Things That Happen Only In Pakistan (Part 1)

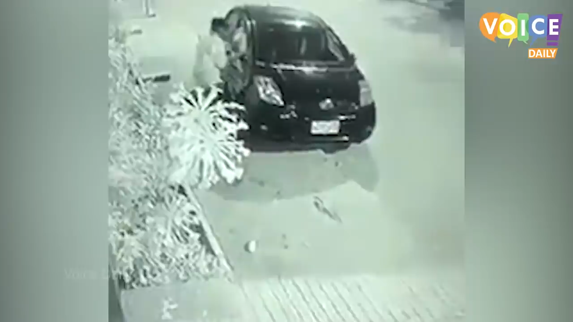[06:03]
توڑ کر یہ سٹریٹ کرمنلز اپنے ساتھ لے جاتے ہیں